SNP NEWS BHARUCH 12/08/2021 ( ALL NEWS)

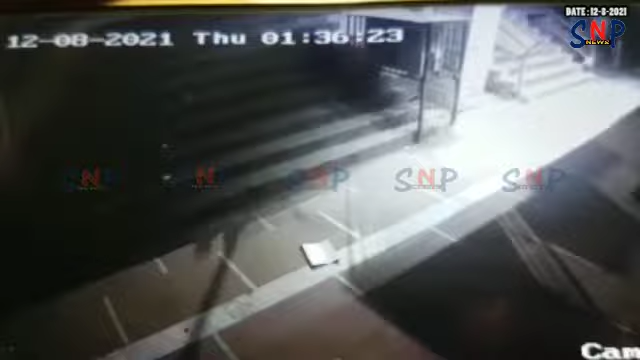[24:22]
જ્યારે અન્ય એક દુકાનમાં પણ શટરનું તાળું તોડ્યા બાદ આગળના ભાગે કાચનું પાર્ટેશન હોવાના કારણે ચોરી કરવામાં નિષ્ફળ નીકળ્યા હતા અને ખાલી હાથે તસ્કરોએ પરત ફરવું પડતું,
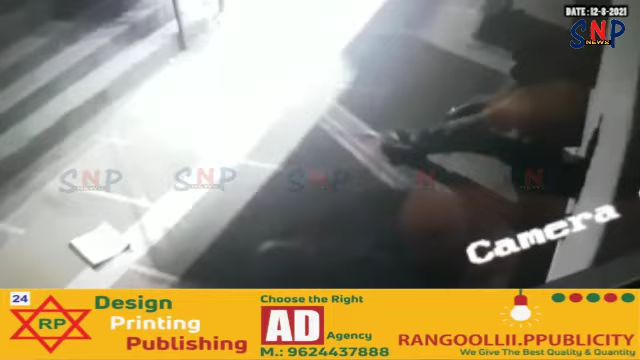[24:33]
પરંતુ અન્ય દુકાનોમાં હાથફેરો કરવામાં તસ્કરોને સફળતા મળી હતી. એક જ રાતમાં 8 દુકાનોને તસ્કરોએ નિશાન બનાવતા ભરૂચમાં તસ્કર ટોળકી સક્રિય થઈ હોય તેવી ચર્ચાઓએ ભારે જોર પકડ્યું છે.
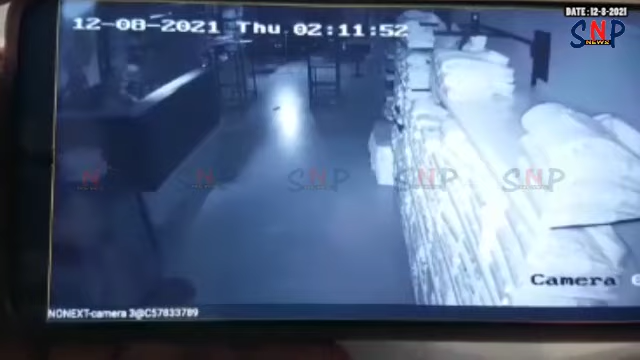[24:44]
મધ્યરાત્રિએ 1:30-2 વાગ્યાના ગાળામાં તસ્કરોએ તસ્કરીને અંજામ આપ્યો હોવાનું સીસીટીવી ફૂટેજમાં કેદ થયું છે. જાહેર માર્ગો ઉપર રહેલી દુકાનોમાં તસ્કરોએ તસ્કરી કરવા માટેની હિંમત બતાવી
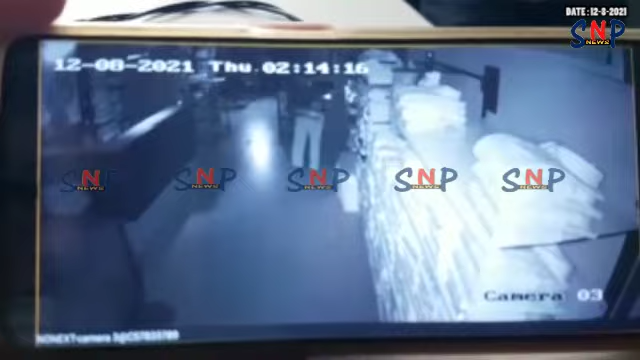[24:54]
હોય ત્યારે હવે પોલીસ તસ્કરોને કેટલા સમયગાળામાં દબોચી લેવામાં સફળતા મળે છે તે જોવું રહ્યું.